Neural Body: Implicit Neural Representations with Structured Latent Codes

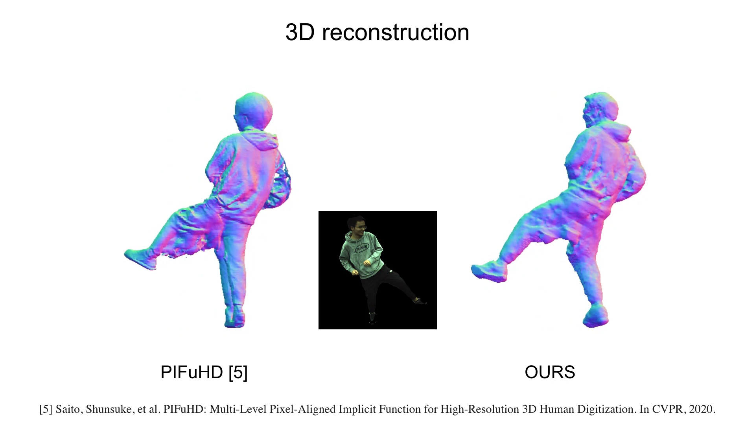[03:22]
It does not generalize well on people with complex human poses. Since our method reconstructs the 3D human representation from multi-view images, the reconstructed human model are highly consistent with the observations.
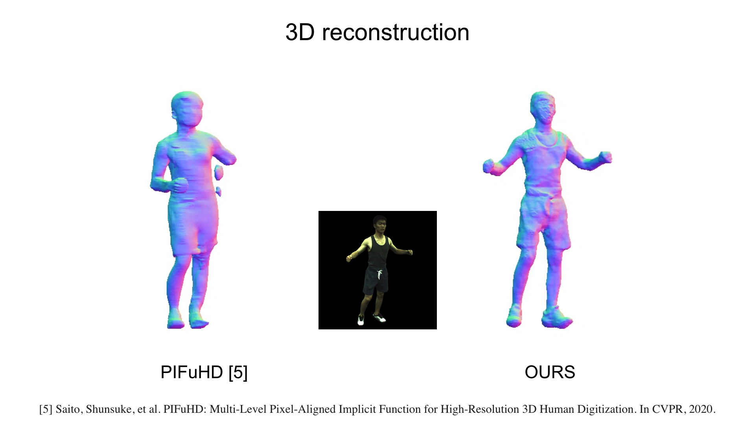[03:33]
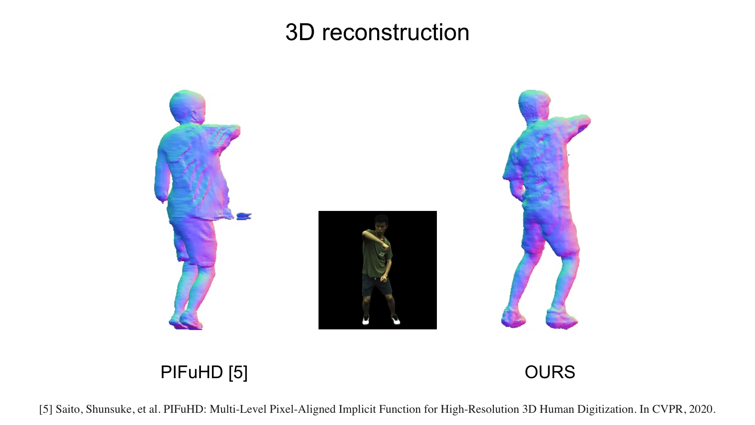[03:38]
Our method is able to reconstruct moving humans from monocular videos.